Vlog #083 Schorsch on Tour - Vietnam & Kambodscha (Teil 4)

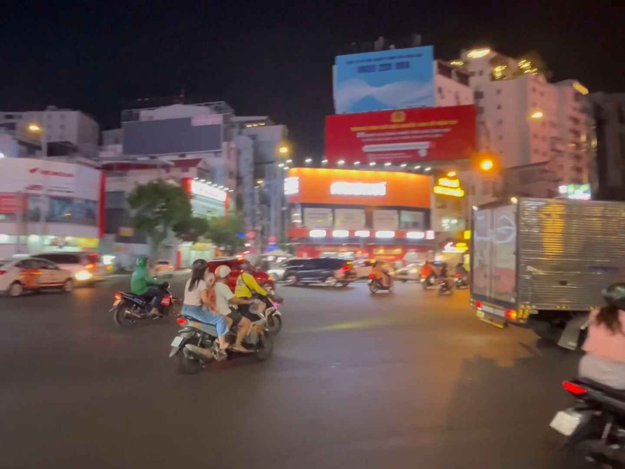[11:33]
Nach dem Rundgang durch die turbulente Stadt, die abends sehr belebt ist,